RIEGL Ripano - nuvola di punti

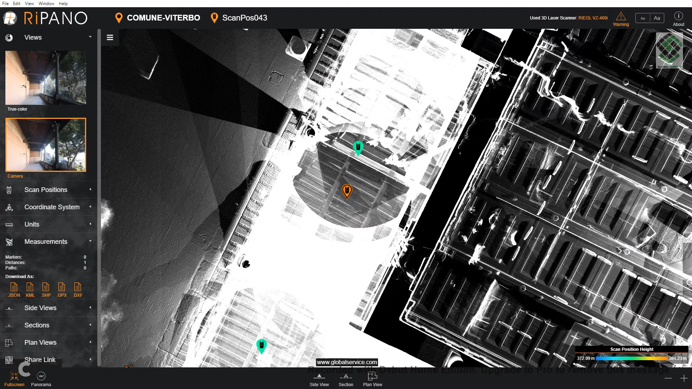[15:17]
Possiamo andare all'interno di tutti gli ambienti,
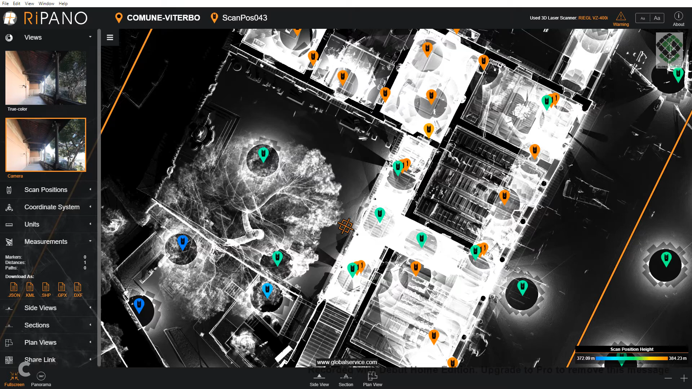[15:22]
per prendere ulteriori misure, anche da qui,
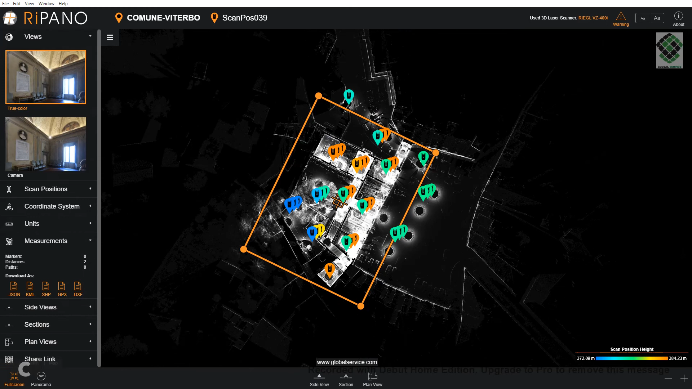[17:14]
Questa qui è il side view, dunque, prospetti, sezioni oppure planimetrie. Il concetto è lo stesso. Per cui questo qui è un tutorial un po' di massima. Comunque il programma è abbastanza semplice e intuitivo. Ci sono diverse impostazioni, ma poi ecco, basta giocarci un attimino e possiamo vedere, insomma, vedere, attivare quello che è di nostro interesse.
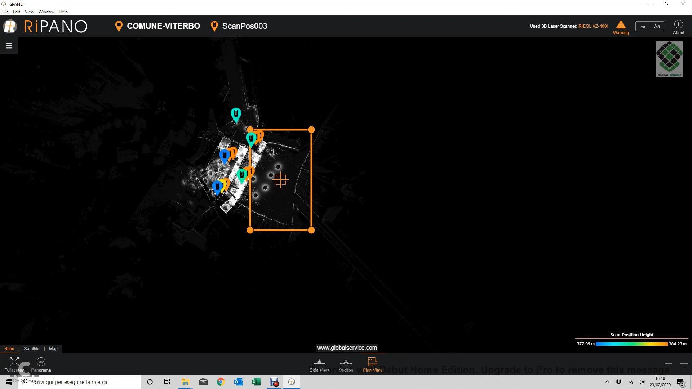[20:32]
ottenere una planimetria della piazza e una sezione del... per vedere anche il piano quotato, no, della... della piazza o... o gli ingombri degli edifici circostanti.